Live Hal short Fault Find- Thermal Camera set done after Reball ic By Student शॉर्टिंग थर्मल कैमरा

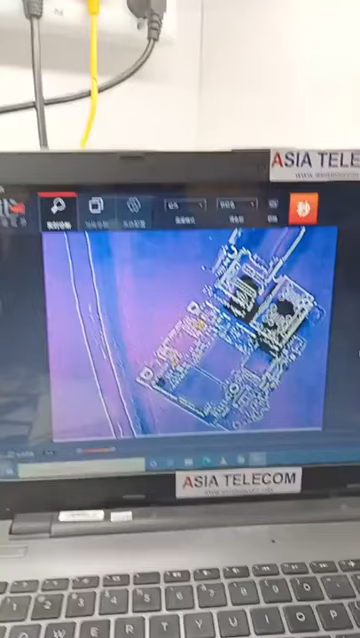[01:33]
थर्मल क्यामरे का जो एप्लिकेशन है क्या है अब यहां पर देखना जैसे हम यहां पर वल्टेज इंजेक्ट करेंगे
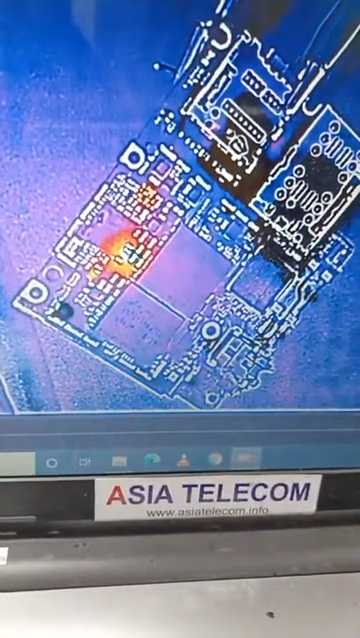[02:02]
कैसा हीट होना है मतलब यह इतने हों से मूबाइल जो है आपका पीसीवी गरम भी